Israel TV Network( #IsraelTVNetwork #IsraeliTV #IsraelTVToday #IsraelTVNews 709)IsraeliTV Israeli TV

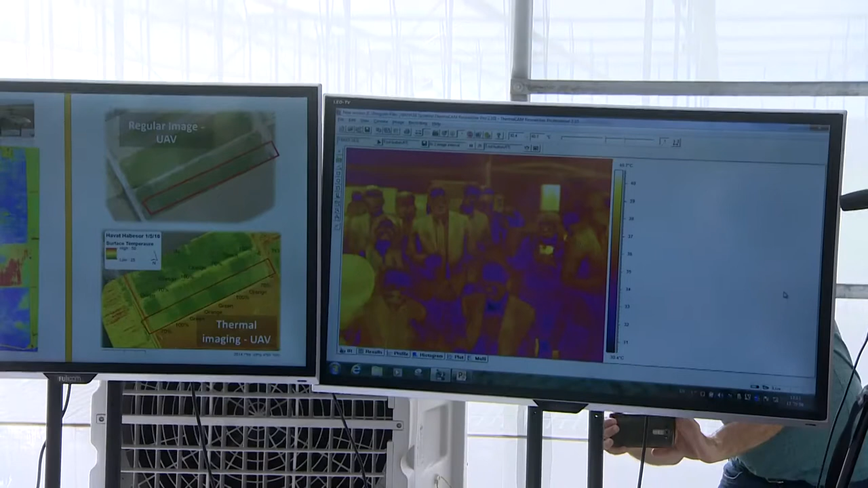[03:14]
So, a regular image. And some of these differences cannot be seen by bare eyes. So, we can use the thermal image in order to see in advance how the plant...